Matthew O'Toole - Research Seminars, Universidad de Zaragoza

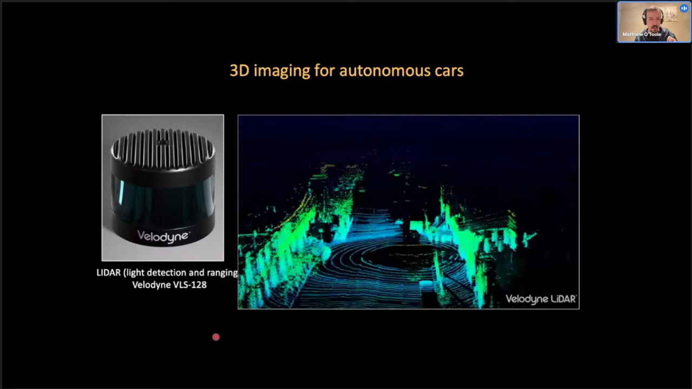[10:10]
So this video shows basically a point cloud, basically a 3D distribution of points that represents the environment that's surrounding a car that's driving on the road here. And each one of these points was actually measured by this device through sending light out into the scene. And in this case, using the time it takes for light to come back to the sensor to measure distance. So this is an example of a device that's using the time of travel of light to measure 3D shape.
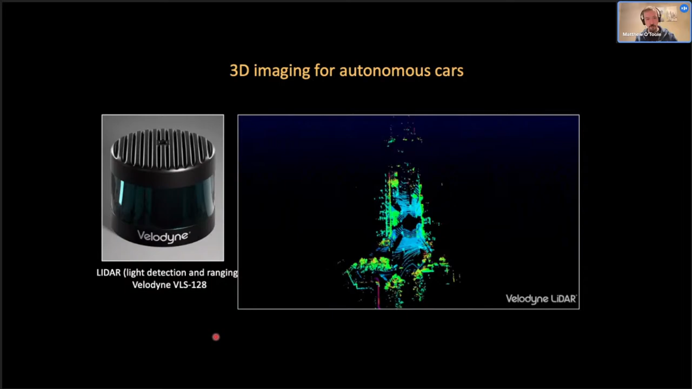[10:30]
We also have 3D sensors in our smartphones.